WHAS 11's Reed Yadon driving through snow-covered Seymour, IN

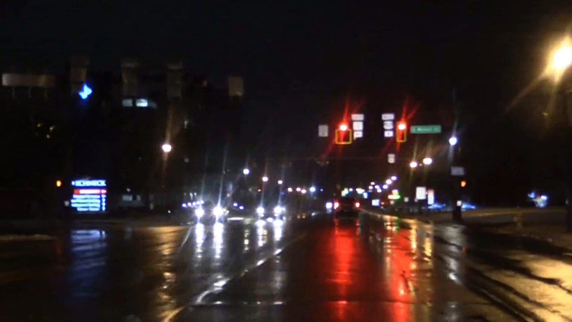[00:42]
As you head north on 65, pretty good shape until you get up about the Henryville Hill. The elevation starts increasing. Temperature's up here. Running at still consistent 34 degrees in the Seymour area. That means what's coming down is liquid. The rain has gotten very light now. They're really basically in pretty good shape. Coming up 65, you'll find slush on the sides of the road.